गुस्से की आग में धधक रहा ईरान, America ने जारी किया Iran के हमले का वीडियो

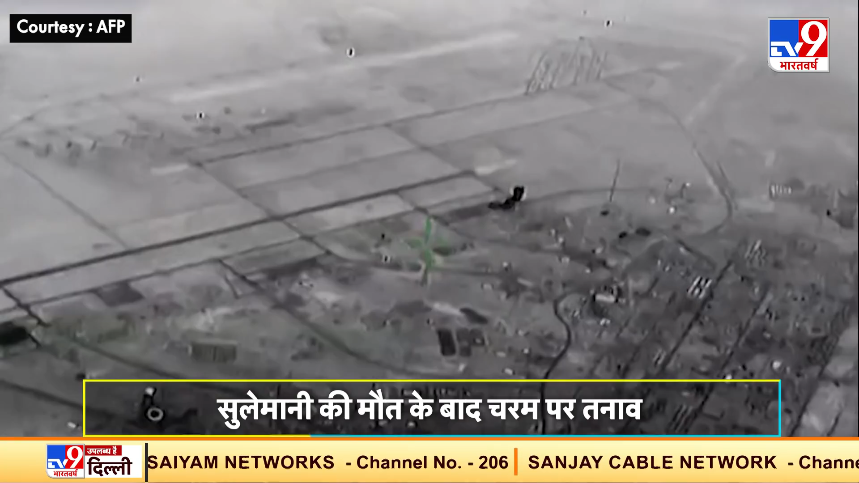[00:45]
तस्वीरें अमेरिका को बरबात करने के कसम के सबूत हैं जो इरान ने खाई है
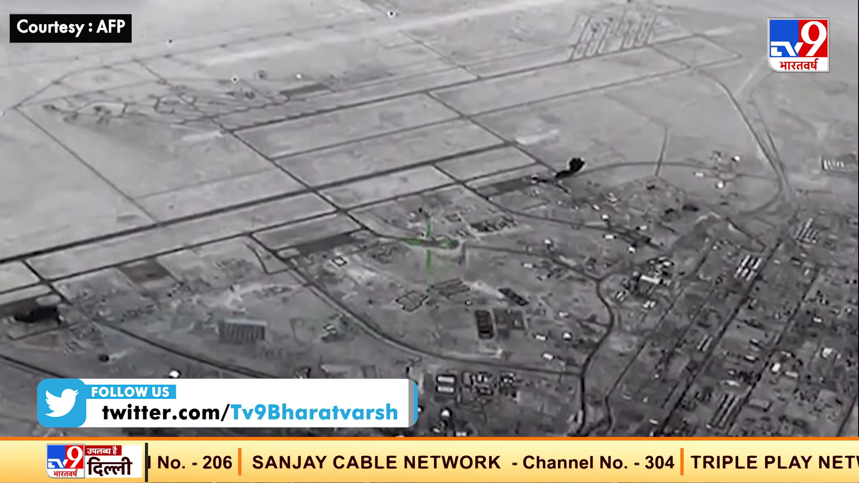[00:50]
दरसल अमेरिकी एरफोर्स ने इरान के हमले का नया वीडियो जारी किया
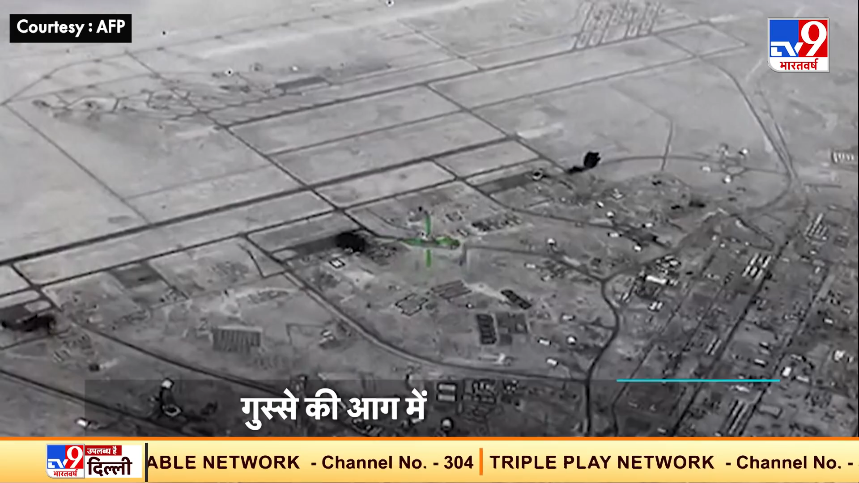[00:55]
है 3 जनवरी 2020 को भगदाद की एरपोर्ट पर अमेरिका के
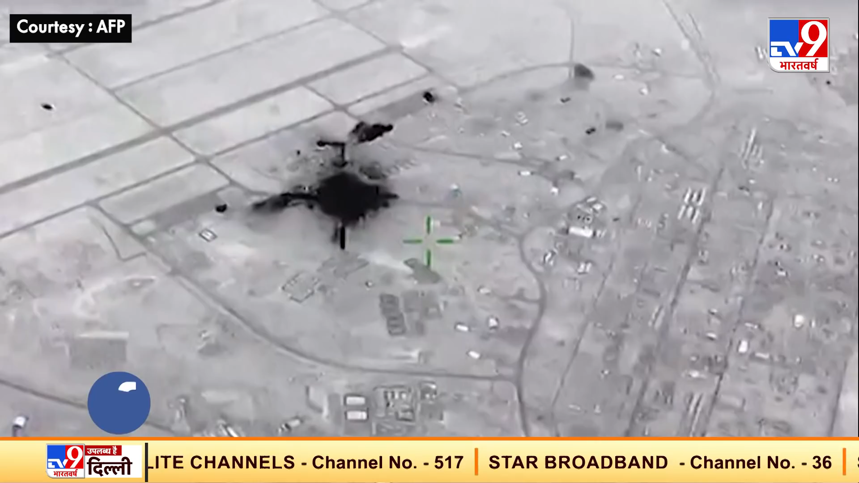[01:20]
जनवरी 2020 को इरान में इराक में अमेरिकी फॉच को
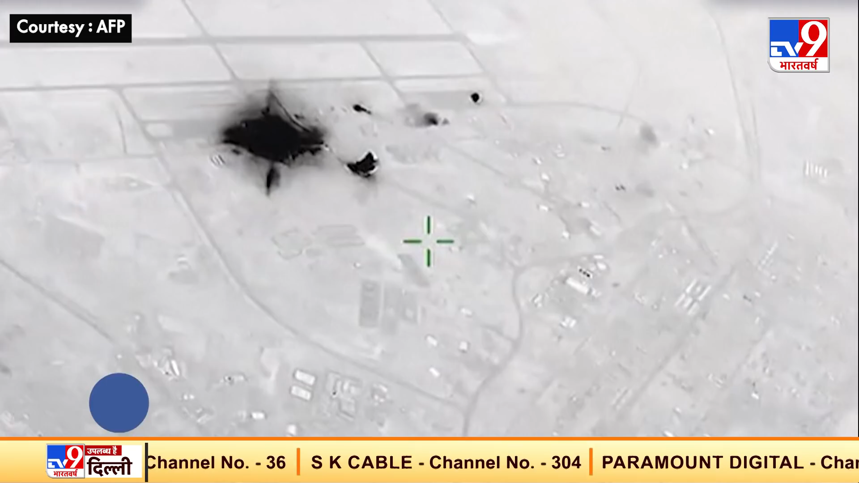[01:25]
टार्गिट करते हुए एक के बाद एक चार मिसाइल हमले करती है